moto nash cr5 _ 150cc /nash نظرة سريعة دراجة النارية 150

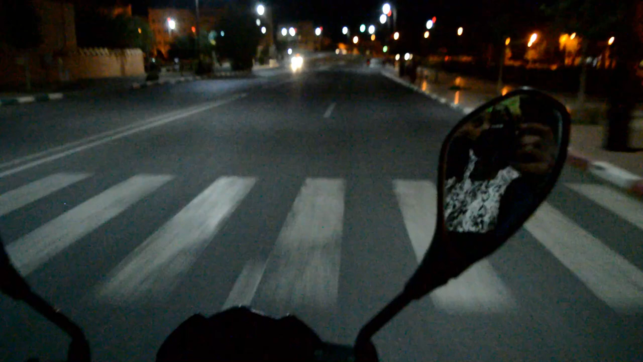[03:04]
وبالنسبه للنص اللي هو موتور اللي هو جميل، كيتميز بشحال من حاجه، يعني بالشكل تاعو
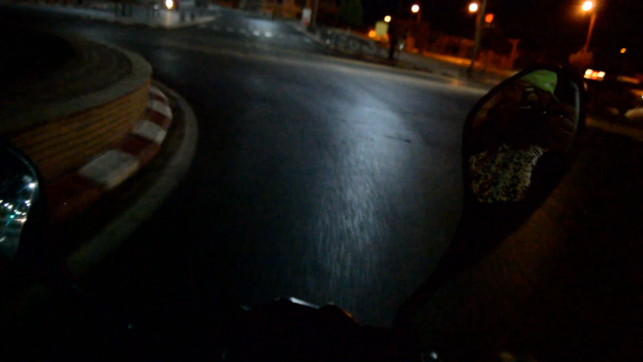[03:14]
وبالسرعه تاعو، يعني السرعه تاع 25 يعني في الدورات اللي هو كيكون محكوم، يعني في الدورات كيجي مزيان في الفيراجات.
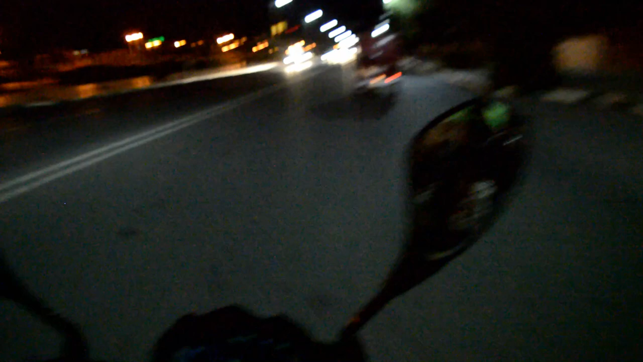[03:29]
والموتور اللي هو في الركبة كتكون مرتاح.